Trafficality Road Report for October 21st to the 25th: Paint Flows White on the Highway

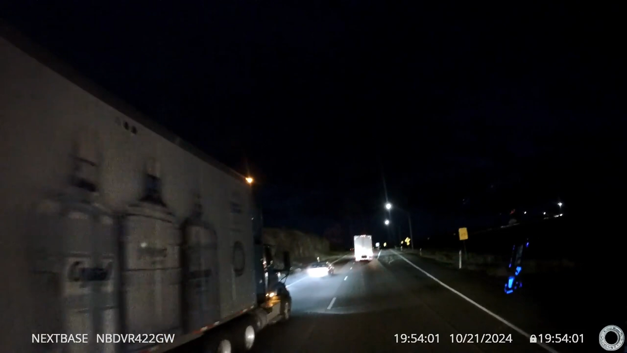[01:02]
What the heck is going on in there? What move? Wait a minute. Can you see where you're going?
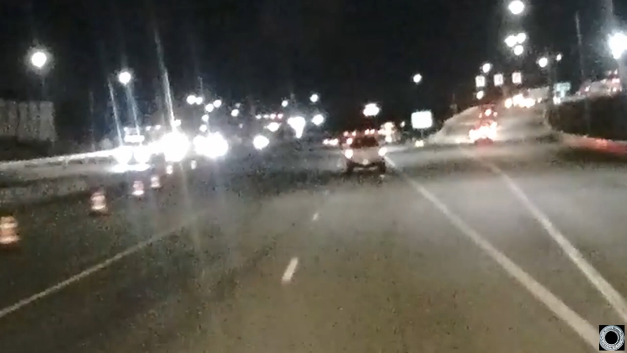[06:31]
Alright, we're getting back up to the 65, so I might wind up just losing it for good, because... Yeah, I don't know if the sparks will show up. Yeah, there is,